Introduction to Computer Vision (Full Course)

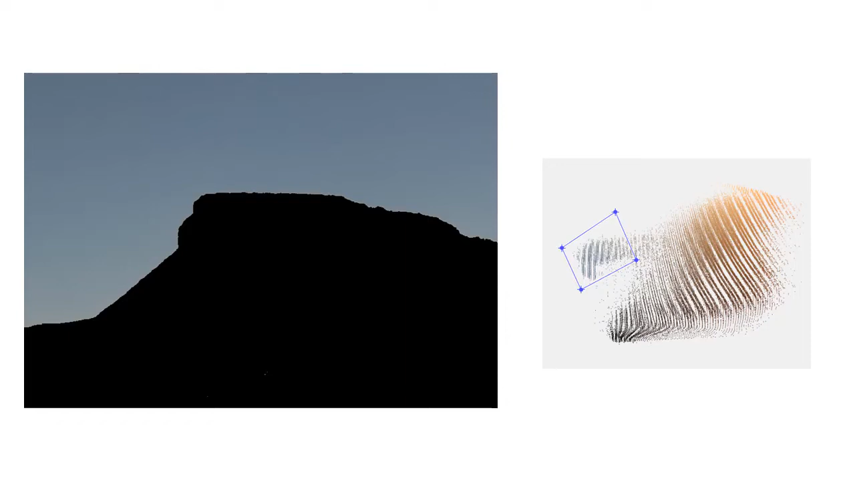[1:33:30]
we are able to separate the background from the foreground image.
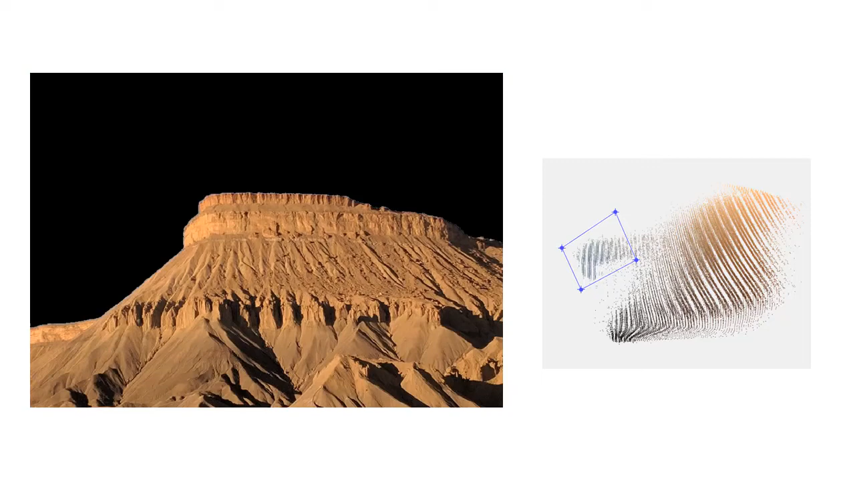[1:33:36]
Now consider this example where background and foreground separation is not that trivial.
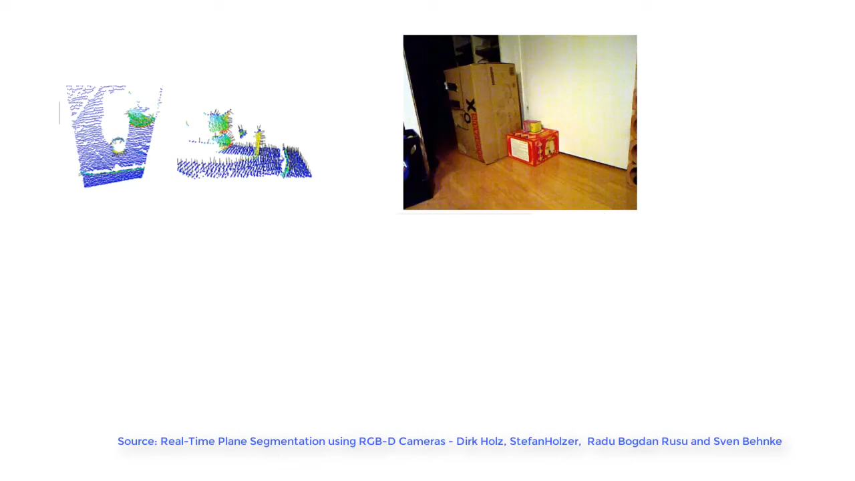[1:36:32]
Here is another example which uses k-means clustering to group pixels that lie on same planes together. If we use k equals to 3, it's going to show three dominant orientations of the planes. You could scale this up by increasing the value of k and trying to find different orientations of different planes in the scene.
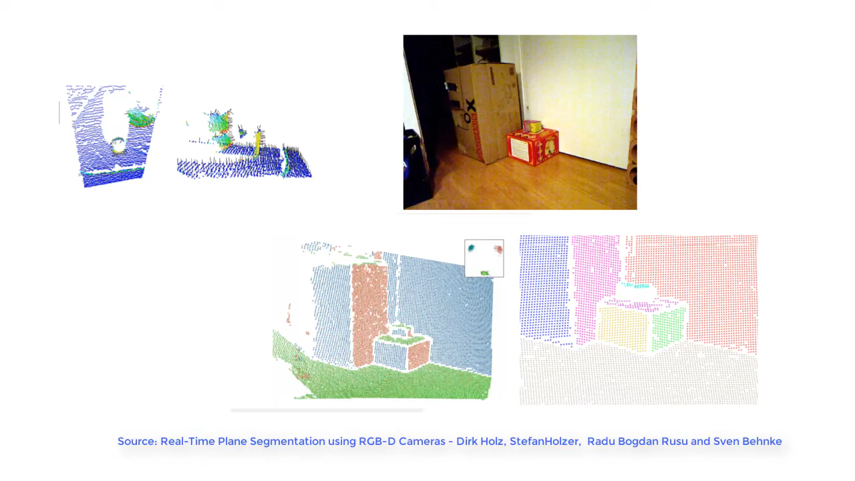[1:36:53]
K-means clustering may not give a good result when applied on images like this, where the boundary of foreground and background is fuzzy.